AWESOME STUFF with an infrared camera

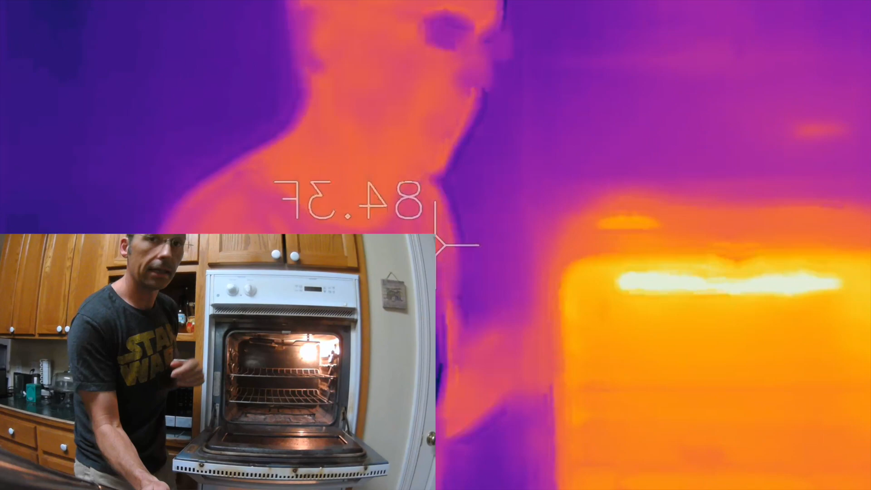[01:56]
let that go for a second and what's gonna happen is as it gets hotter and hotter and hotter
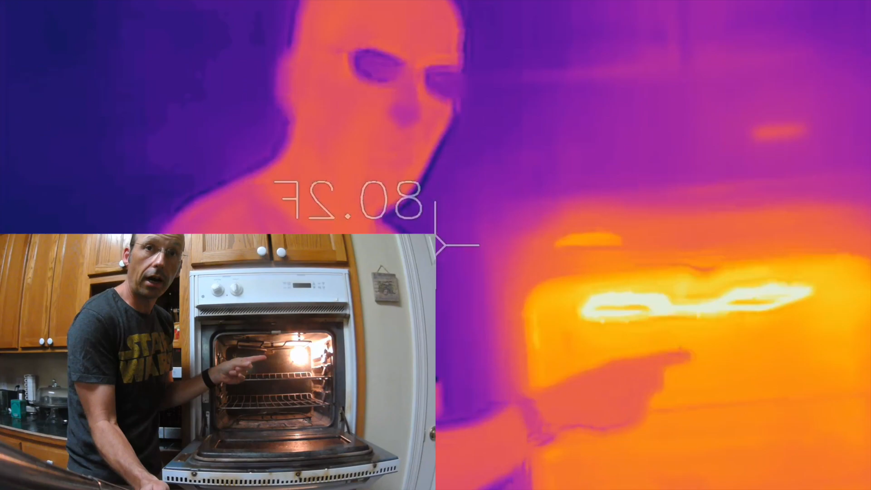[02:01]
On screen: spot 80.2°F
it starts glowing in the visible spectrum and you can actually see it you've all seen a
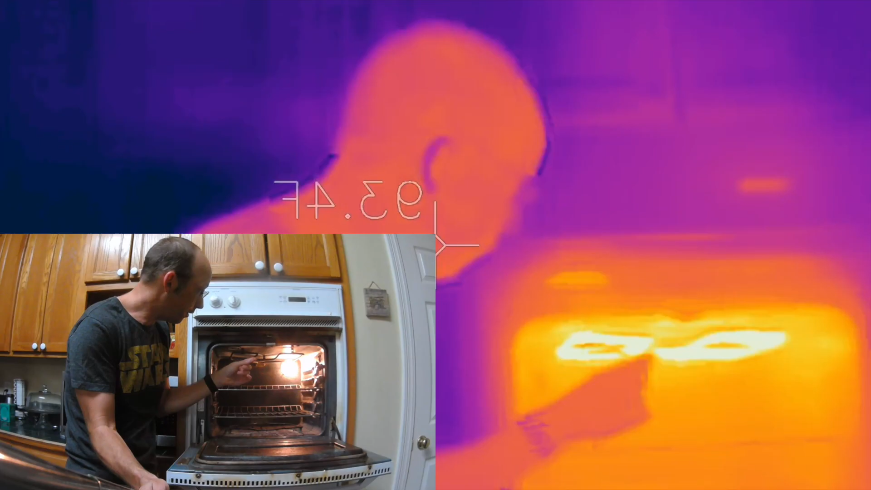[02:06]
On screen: spot 93.4°F
red hot eye look how hot that is right now it's pretty cool okay and as it gets hotter you'll notice you can detect more and more radiation on the camera and the camera is actually doing the same thing that we can do with visible light I can determine
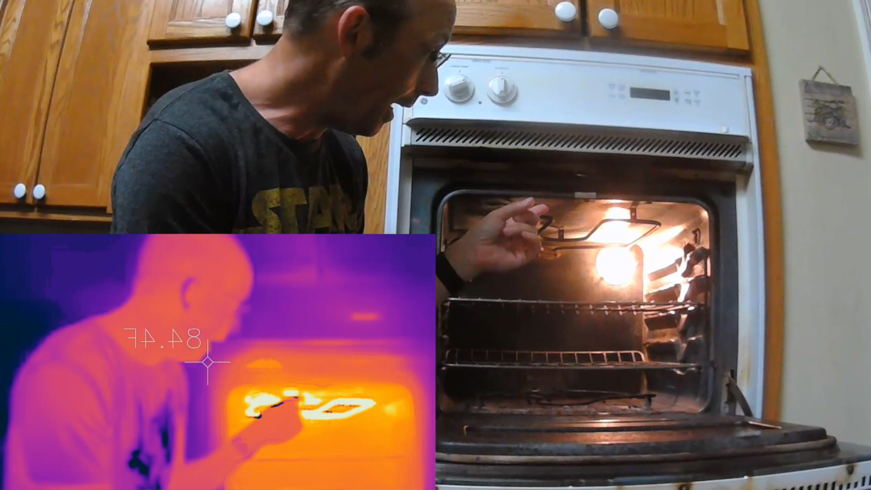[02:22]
the temperature of this based on its color if it's giving off heat and so this camera is doing
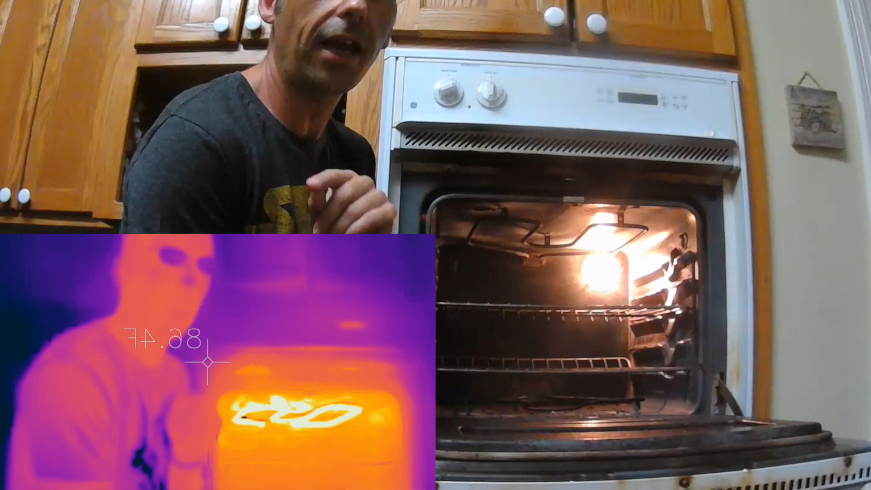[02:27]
the same thing it's using the infrared color to determine the temperature let's let that go for a second
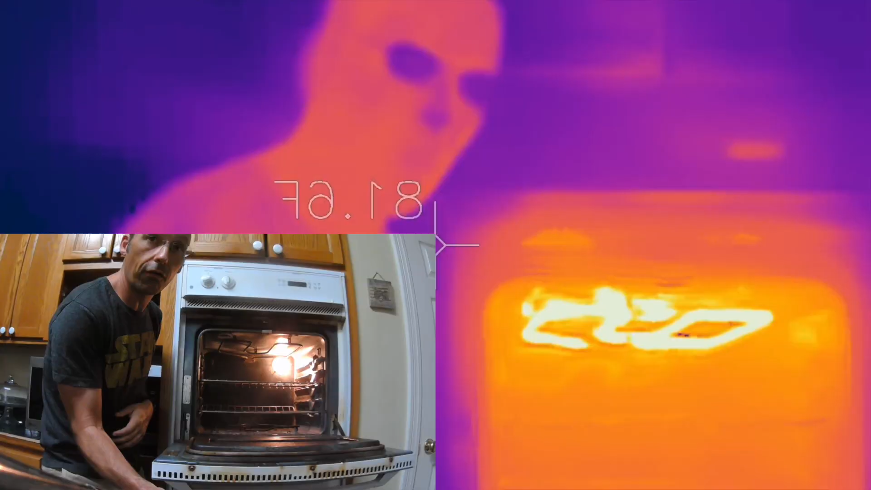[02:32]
On screen: spot 81.6°F
and see if we can go I'm going to show you something else while it's doing that come over here
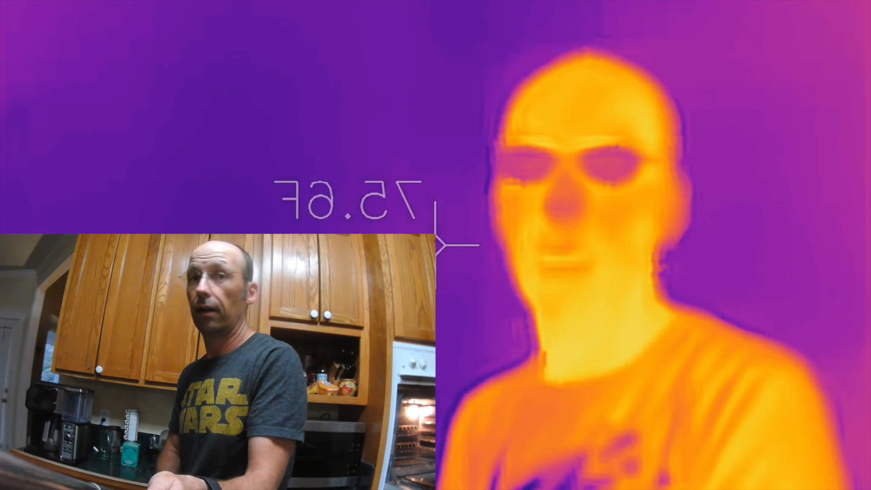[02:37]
On screen: spot 75.6°F
I have a fan and what
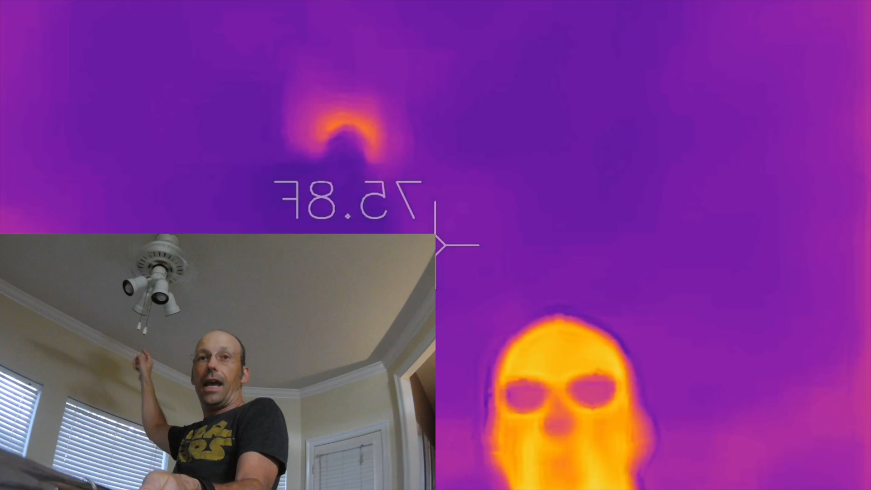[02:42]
On screen: spot 75.8°F
do you notice about that fan look up there it's not cooling things off it's making things hotter the fan has an electric motor it has electric current in it and current makes things hot
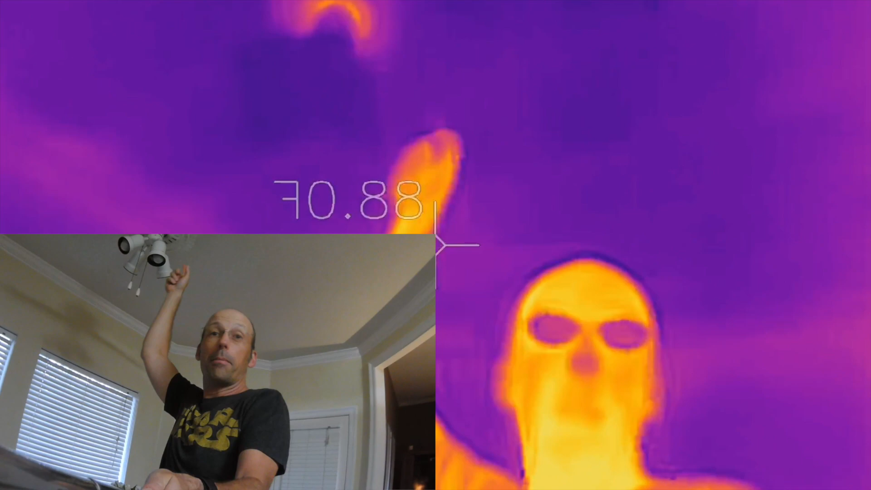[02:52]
so the fan gets hot now it cools me off because what happens is it can get stuff like this
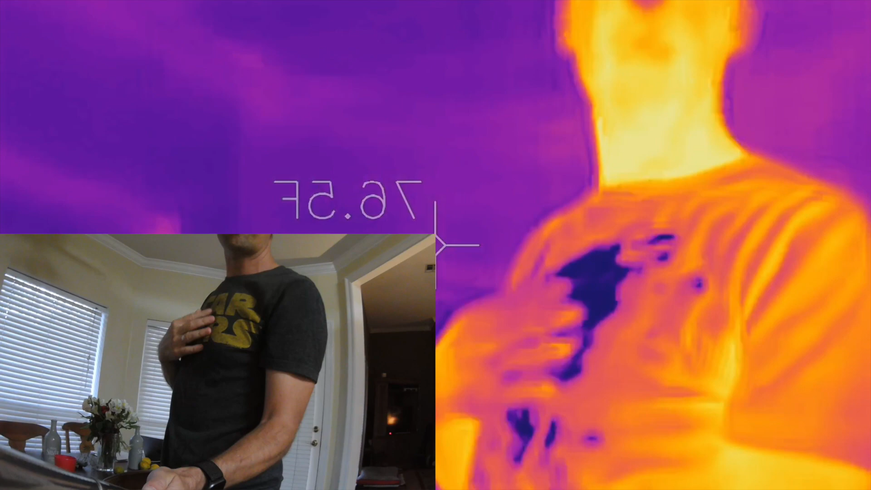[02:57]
On screen: spot 76.5°F
that blowing air can get this water to evaporate and when the water evaporates it decreases in
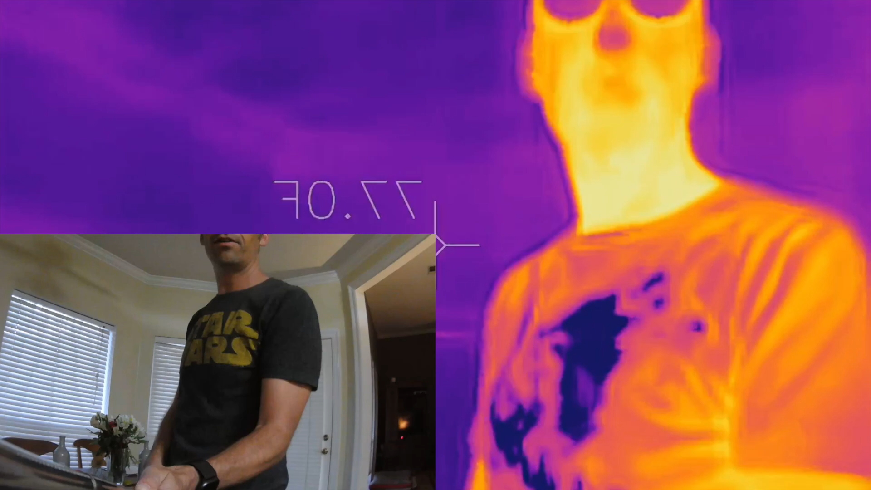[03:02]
On screen: spot 77.0°F
temperature that's why this my wet shirt looks so cold okay you can see if I was sweating
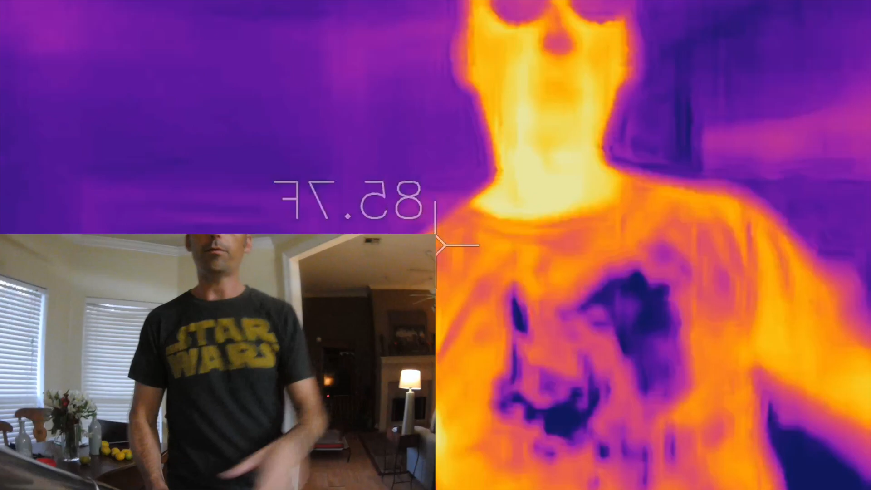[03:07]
On screen: spot 85.7°F
am I sweating no I'm I have warm armpits but I'm not actually sweating okay let's go over here
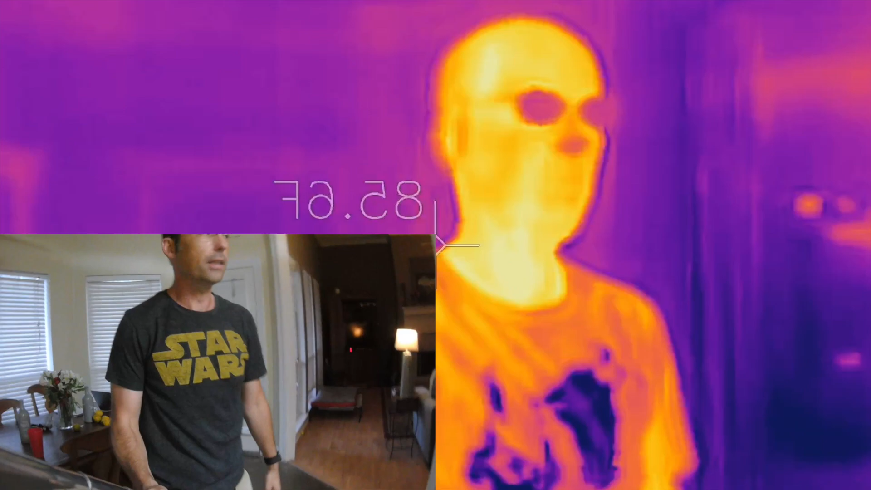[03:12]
On screen: spot 85.6°F
and check oh yeah okay so check that out so now you can see
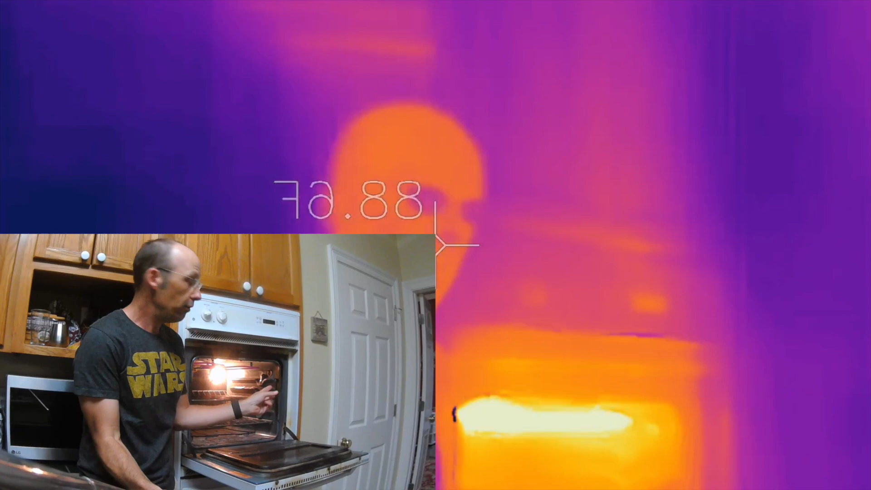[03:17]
that it's glowing it's so hot that it's visibly glowing and infrared glowing and that's
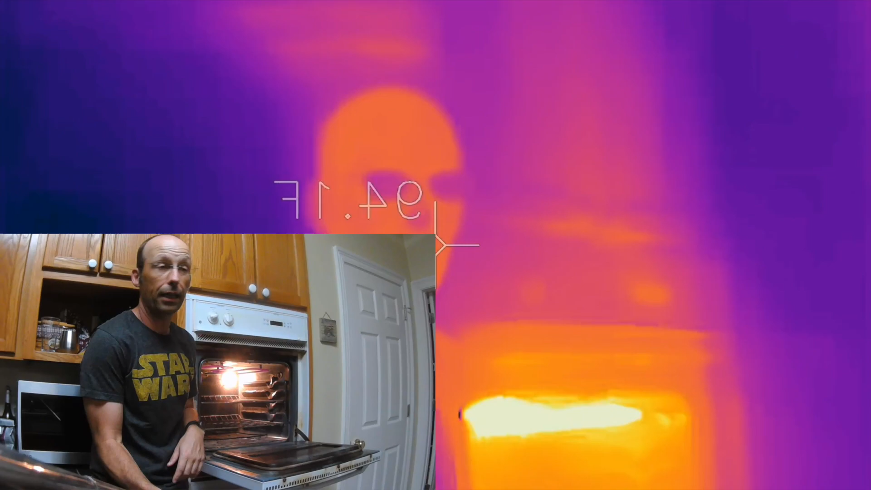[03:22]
On screen: spot 94.1°F
exactly how this camera works everything glows everything glows and just most
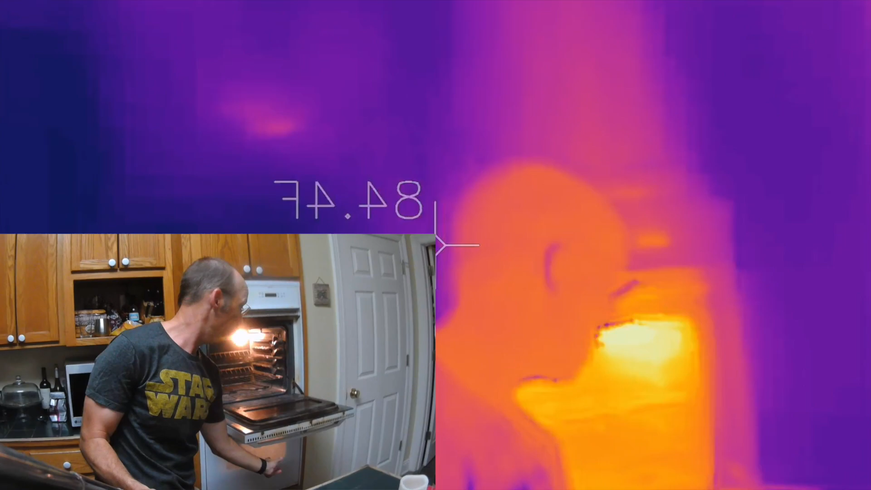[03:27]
On screen: spot 84.4°F
that stuff is in the infrared so you wouldn't see it with your with your normal eye okay
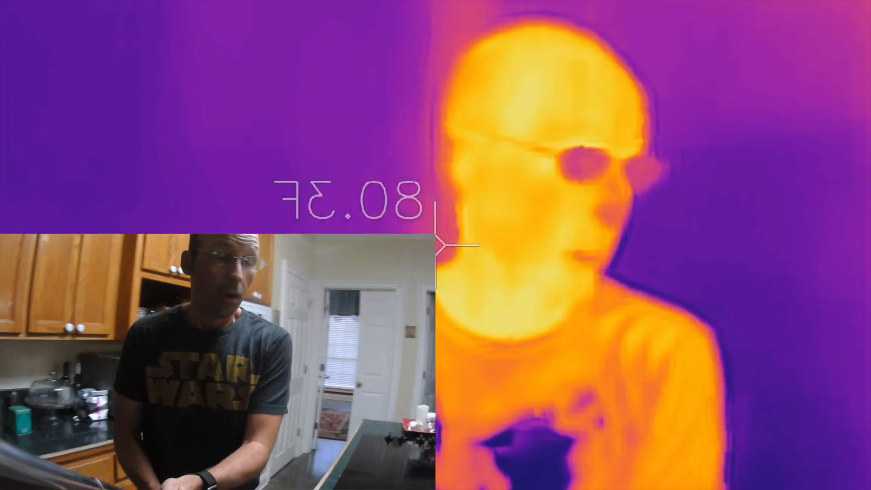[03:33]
On screen: spot 80.3°F
how about a couple more things check out this it's a grocery bag plastic grocery bag and
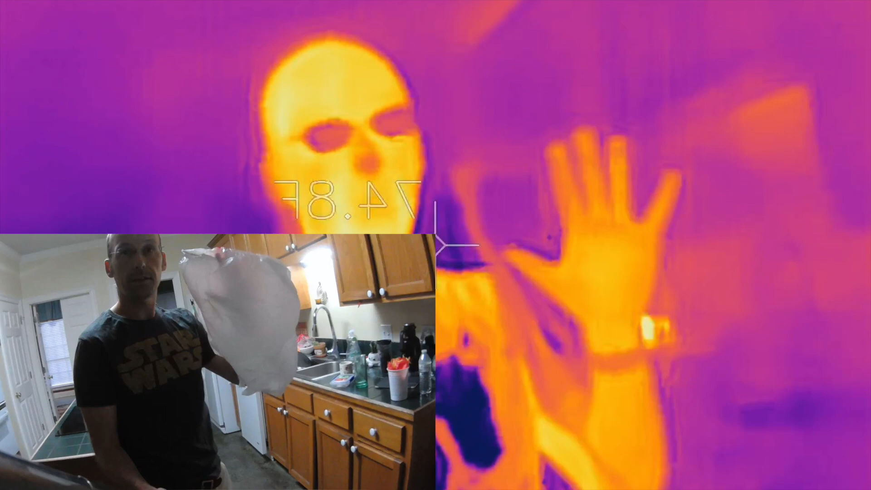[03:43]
On screen: spot 74.8°F
you can see right through it see right through it infrared goes through this although visible light doesn't so different wavelengths of light interact with matter differently